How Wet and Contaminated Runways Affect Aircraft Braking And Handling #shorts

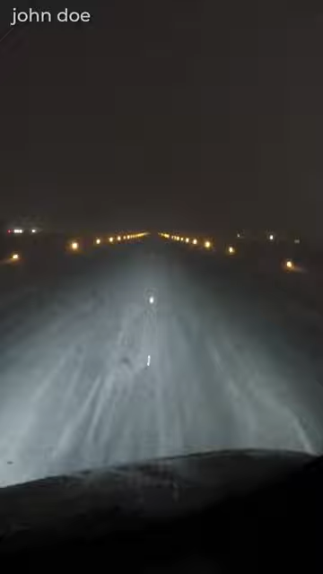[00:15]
A contaminated runway is when there is sufficient fluid or hard contamination like ice or hard snow on the runway surface to cause it to appear reflective but without significant areas of standing water.